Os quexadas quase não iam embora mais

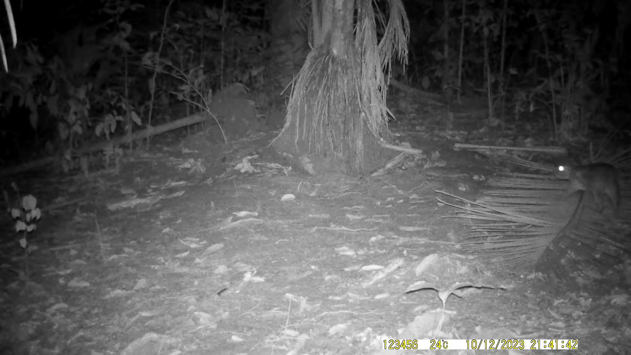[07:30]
a faquinha gorda que sobe e
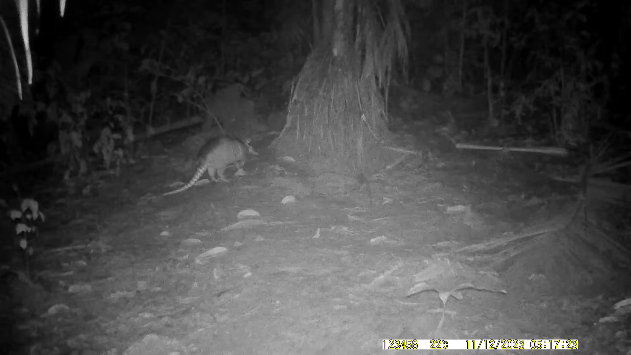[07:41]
agora esse é um tatu até cheguei a pensar que era um 15 kg mas parece que é um tatu normal mesmo e nessa hora ele tava chovendo pode ver o barulho da chuva e ele passou de rapidão e nem nem lambeu o sal nem nada foi embora e agora aí pessoal chegando aí os é
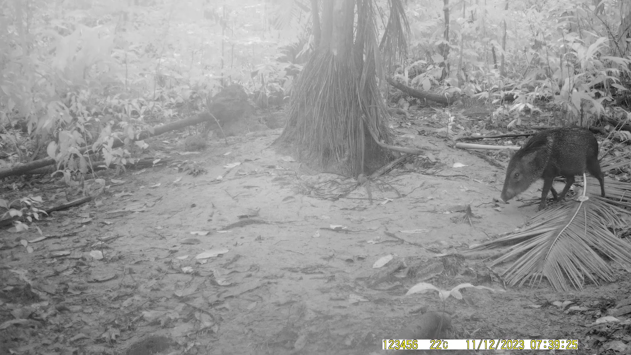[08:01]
os catitu chegando aí desconfiado porque uma coisa que eu descobri pouco tempo pessoal é que o catitu tem medo de porcão né ele tem medo dos queixada ó pode ver que ele tá muito com medo assim muito velhaco né cismado aí ó porque os porcão tava vindo aí por isso que ele tá assim cismado é teve um outro lugar lá que a gente tava colocando as câmeras e na semana que os porcão vinha todo